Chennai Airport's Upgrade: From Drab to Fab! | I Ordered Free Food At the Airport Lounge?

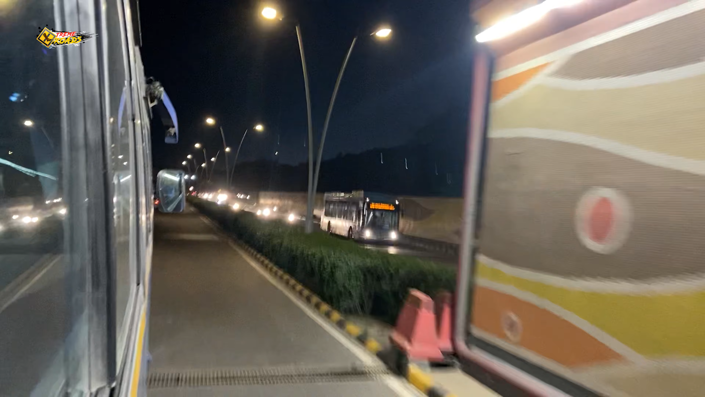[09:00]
वेल तो हमारी सवारी अब चली T1 से T2 की तरफ। चलो भाई,